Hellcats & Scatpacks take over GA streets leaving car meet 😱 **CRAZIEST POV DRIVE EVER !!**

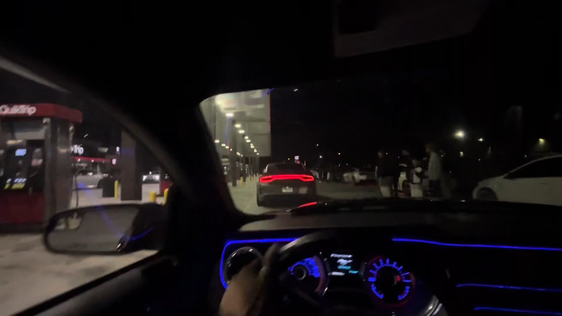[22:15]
This the spot. But yeah, man, we gonna get out, get y'all some more content. We gonna get it back with y'all, man.